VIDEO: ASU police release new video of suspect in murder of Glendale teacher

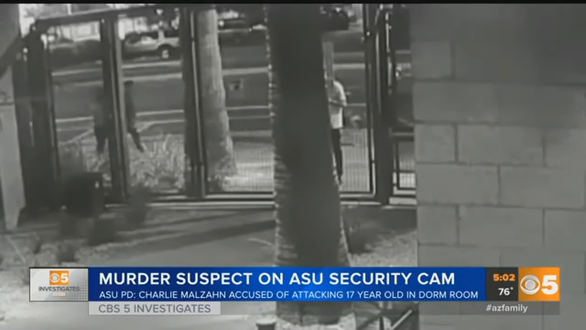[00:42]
This surveillance video released by ASU police today showing Malzahn wandering around, talking to students, then entering a dormitory with a 17-year-old female student,